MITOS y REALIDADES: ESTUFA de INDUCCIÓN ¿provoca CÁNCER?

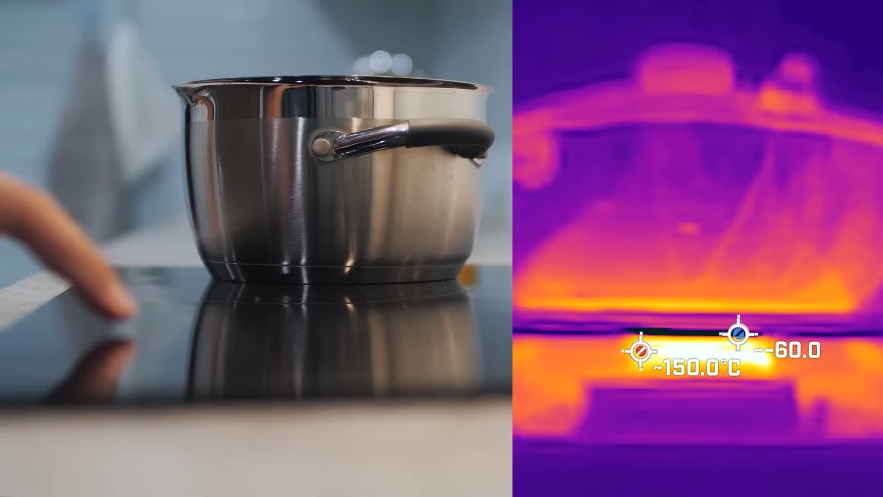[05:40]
Parte de este calor se utiliza en la olla, parte de este calor se va a desperdiciar en el ambiente.